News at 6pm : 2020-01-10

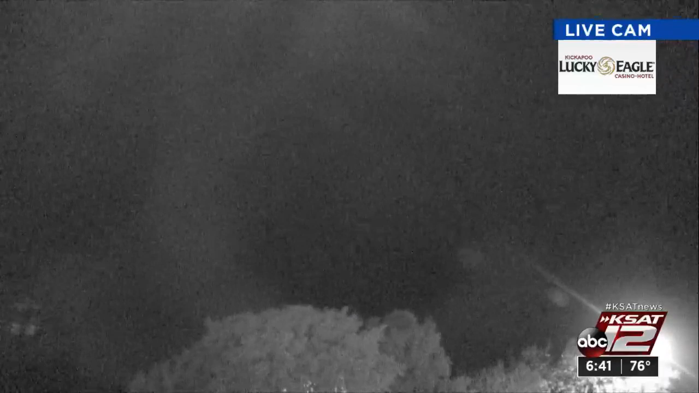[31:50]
They're off I-10 and about Fair Oaks Ranch Parkway. They're looking to the northwest and they've had a bit of a light show thus far right now at this moment. We're not seeing a whole lot of lightning off in the distance, but they're right on the edge of the activity that's moving into town.
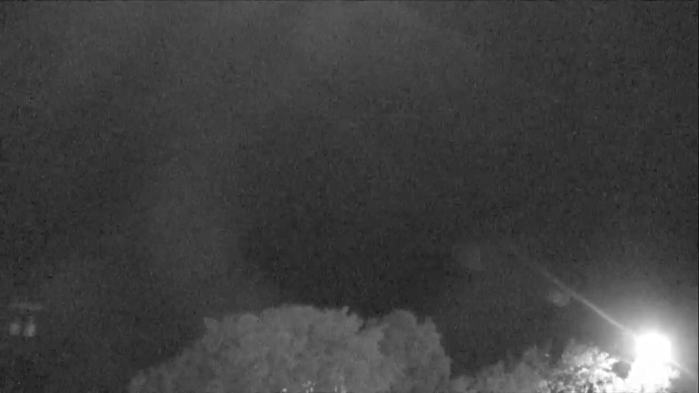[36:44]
I'd say within the next two to three minutes. So that'll be telling on what these storms sort of have to offer. But we can see the lightning off in the distance. It's going to be electrical. It's going to be loud as these storms move through. But we're going to be out and about if these storms should get severe or put down some hail. We'll be there to let you know where that's happening and we'll keep you updated. Adam. All right. Thank you, sir. And Justin will stay out and about. Here's this exact location, by the way, right there, just south of the Kendall County line.